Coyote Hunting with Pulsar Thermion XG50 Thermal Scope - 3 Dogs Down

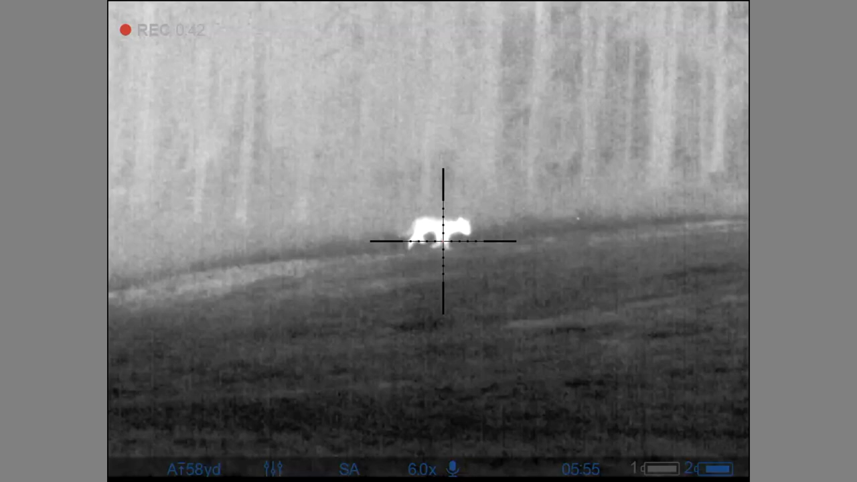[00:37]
Three, two, one. Oh, no. Get broke leg. Woo!
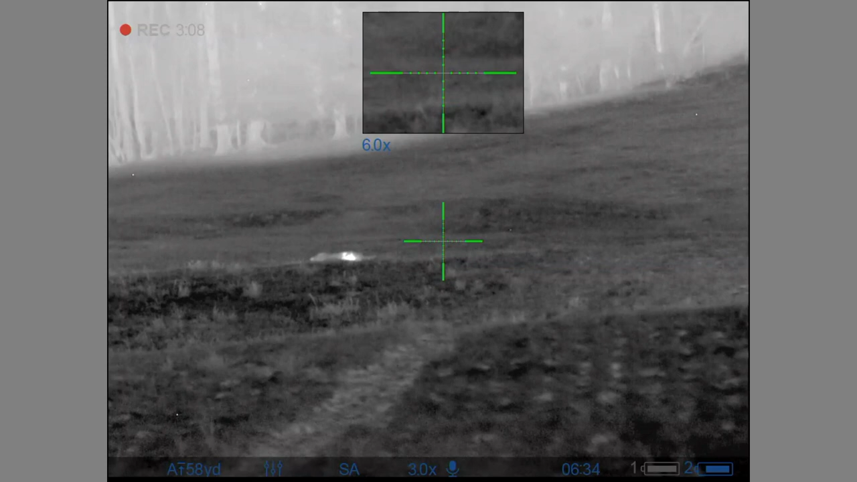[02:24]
Good job. Like, fuck. He was right behind the call. When he turned left, I saw that summit over here. Really? He was over here. If I'd have told you he was over here, you'd have freaked out and started moving around.
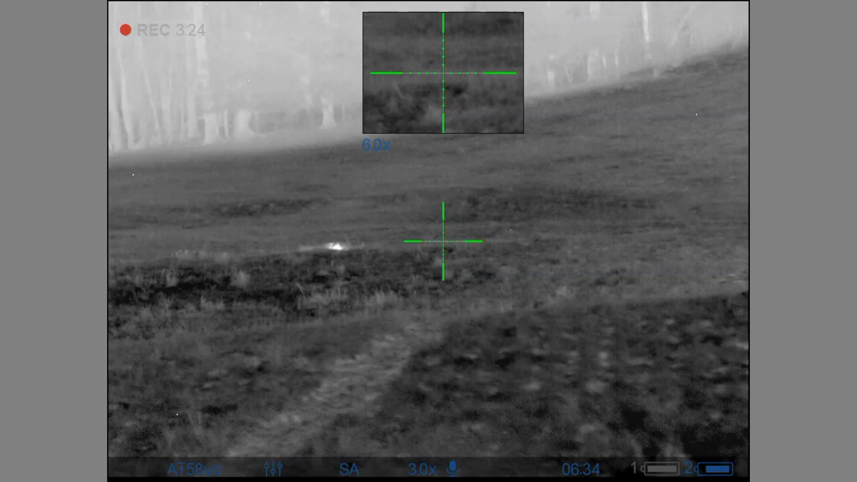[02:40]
He went all the way to the back side of that field, and I called him in right here from the fucking call.